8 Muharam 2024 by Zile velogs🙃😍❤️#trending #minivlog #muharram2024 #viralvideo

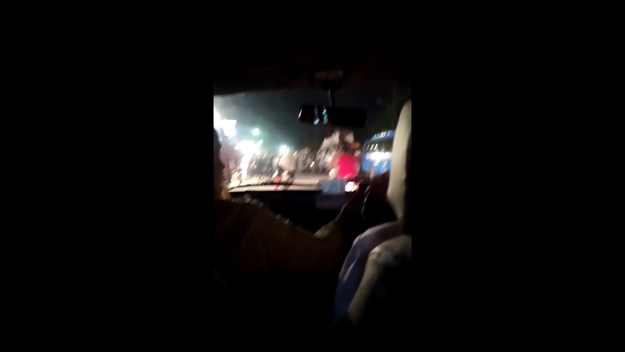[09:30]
یہاں کافی رشتہ راستے بھی کافی بلاک تھے بند تھے اور یہاں روڈوں پر یہ سارے لوگ جا رہے تھے